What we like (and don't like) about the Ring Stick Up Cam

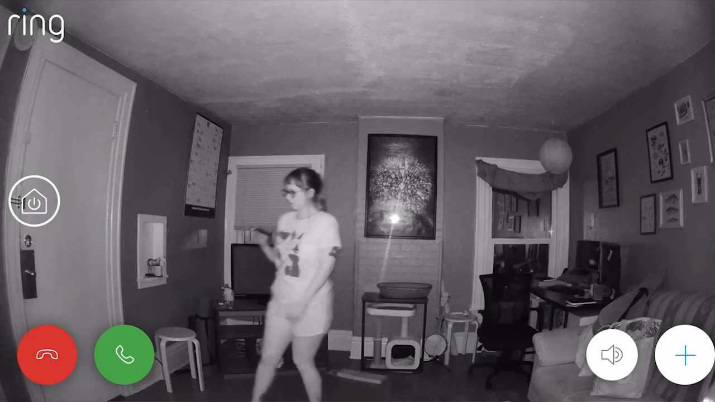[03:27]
I was really excited to try it out, so I ventured down into my dark basement to test it out.
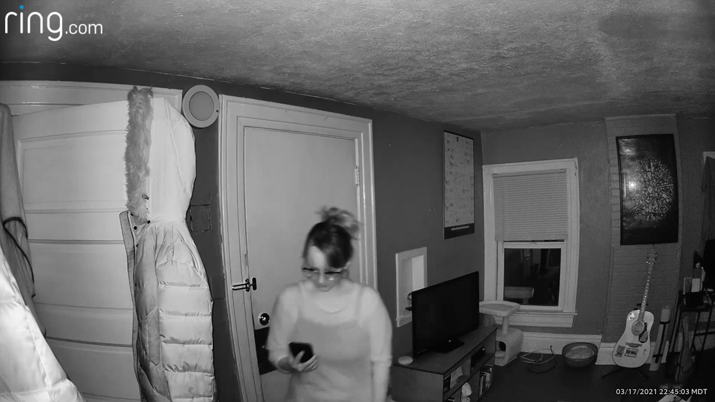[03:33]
But after bumping around in the night, I was disappointed to see that the color night vision wasn't working.